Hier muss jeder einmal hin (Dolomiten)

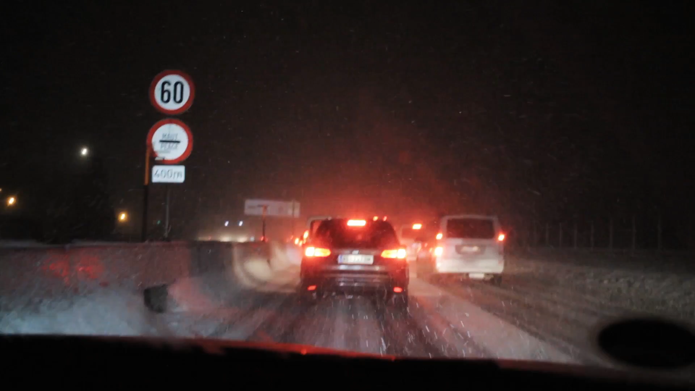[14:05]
Wir sind jetzt auf der Rückfahrt nach Deutschland und sind total im Schnee gestöber.